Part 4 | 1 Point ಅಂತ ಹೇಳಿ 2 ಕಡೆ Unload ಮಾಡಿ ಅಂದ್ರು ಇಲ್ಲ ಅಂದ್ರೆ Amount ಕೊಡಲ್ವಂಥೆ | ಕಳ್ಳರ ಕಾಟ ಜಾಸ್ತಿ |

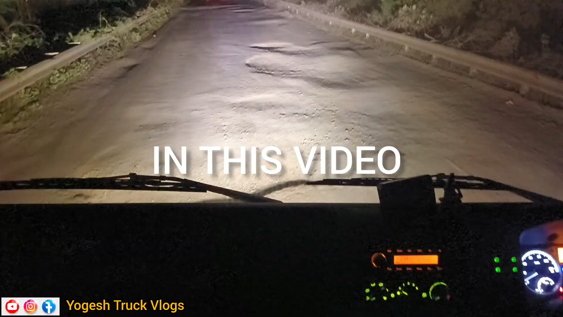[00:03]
दरिद्र रोड बंदी नम भाला ध्वन आगे करेक्ट 150 किलोमीटर बंदी गाड़ी होगी गाड़ी बर हाँ कड़े अंदोड आयतु इन पॉइंट हो
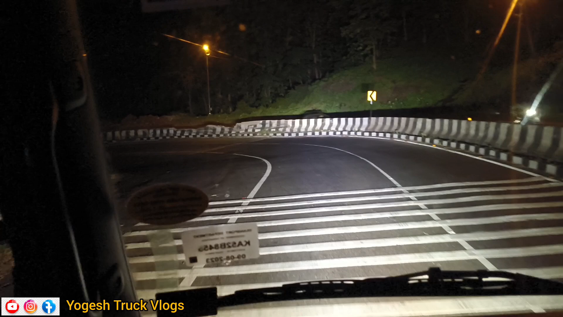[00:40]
बड़कता अम्मानी निधान ऐन टर्निंग बंद मलगसद्रे सीधा गाड़ी एलो इतो
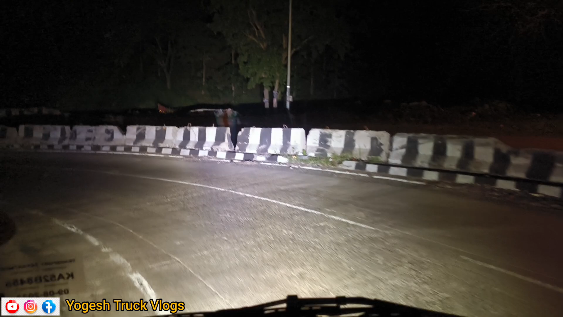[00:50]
देवस्थान ऐते अण इला इला इन्नाते
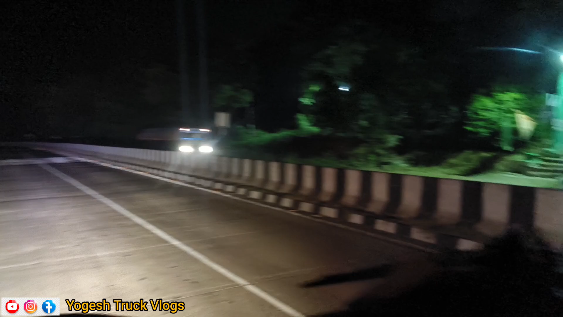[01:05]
मसीदी
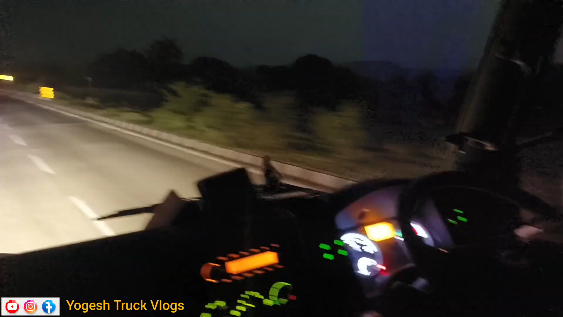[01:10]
ऐने सीमेंट रोड अल्ली रोड सागर बेग अल टार रोड हाँ आराम हो सीमेंट रोड टाइमिंग से सागर बेगे अड़ताने रोड स्वल्प कल्तन जास्ती एम पी यूपी
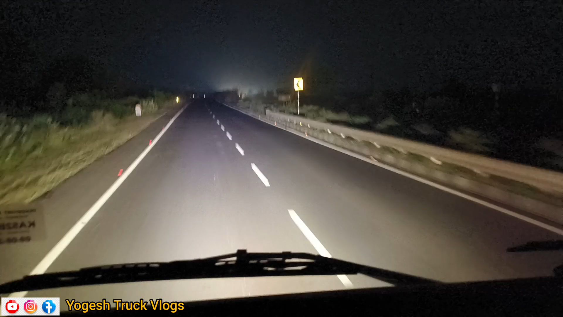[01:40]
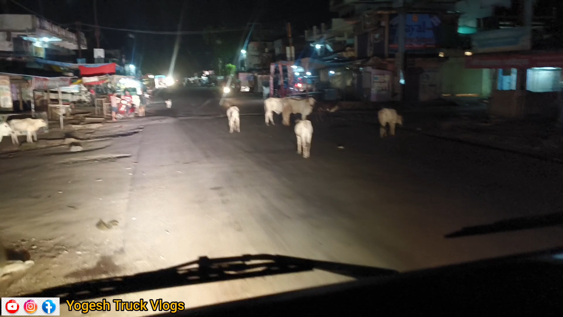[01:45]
महाराष्ट्र रोड मेरे दन जास्ती कारण गाड़ी ओडिया आगे
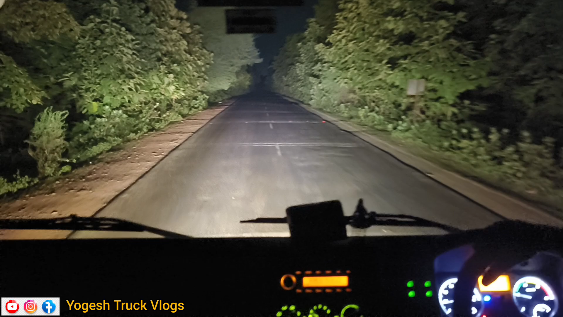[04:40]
बर इवे काट रोडली हाँ कलर काट वन कड़े रोडली हस्कूल काट वन कड़े गुंडी काट वन कड़े